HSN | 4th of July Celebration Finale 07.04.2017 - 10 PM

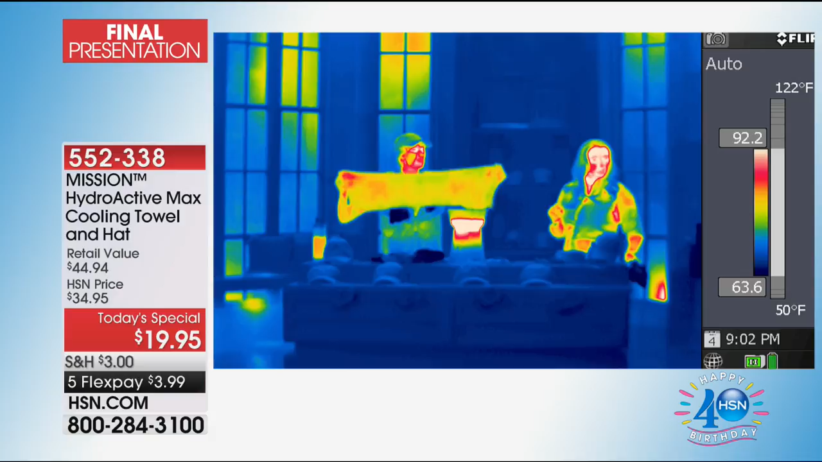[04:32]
I know. It's dispersing that heat right away. Absolutely. My friends, we started over 100 degrees, okay? And in minutes, you get instant on-demand cool.
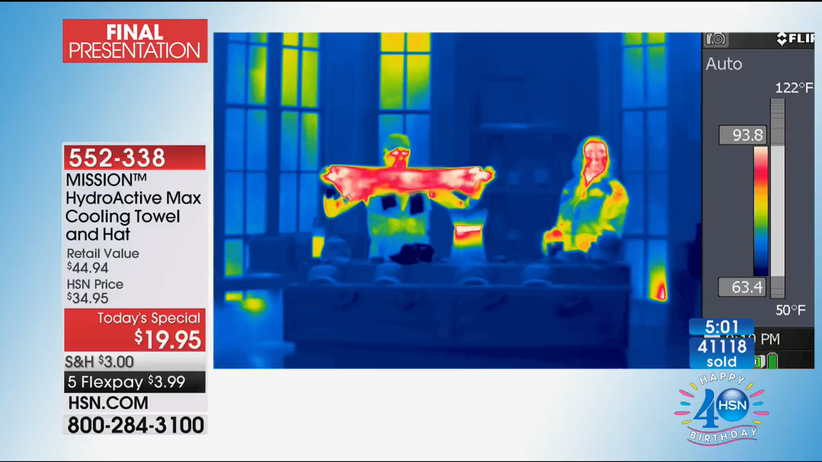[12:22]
This is the thermal camera that's showing you how it started at 100 plus on this. And look how quickly it is going to the yellow. It's turning at the bottom. Look at the blue. Yeah, look at that.